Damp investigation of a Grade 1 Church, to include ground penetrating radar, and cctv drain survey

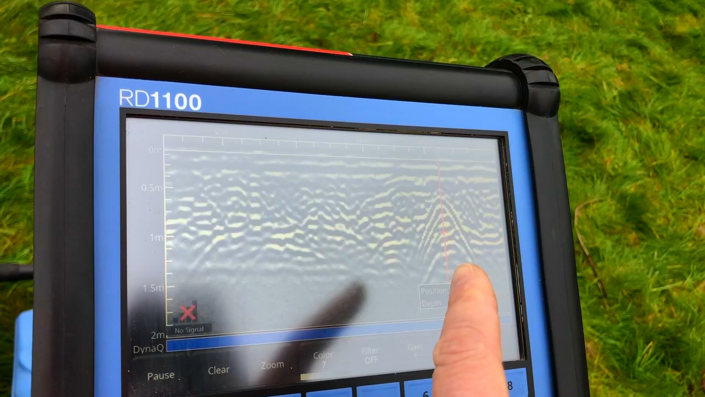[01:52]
that is where drain is and it's roughly about 0.5
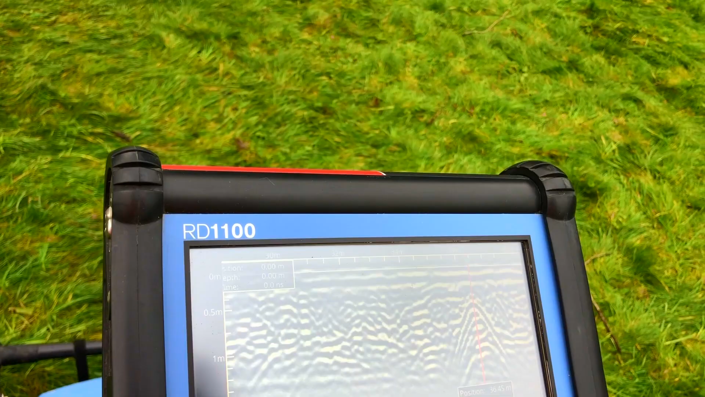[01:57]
meters down and depth wise and it basically ends just about here